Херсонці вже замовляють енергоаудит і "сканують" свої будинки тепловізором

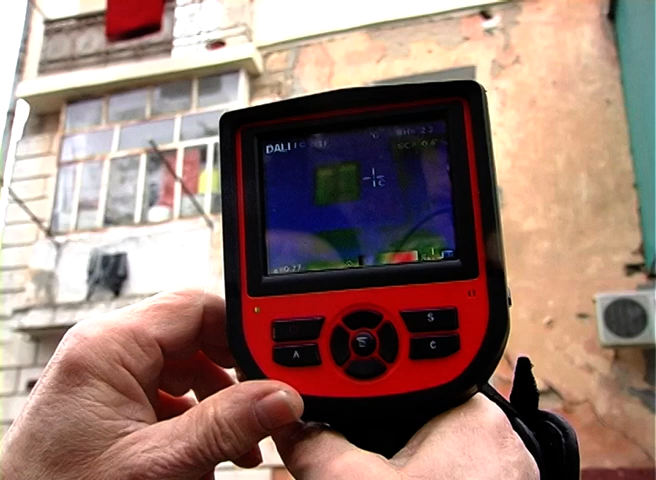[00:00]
Вокруг ви видите темно-синий квадрат, а потім граница зелененькая, тобто те, що не утеплене.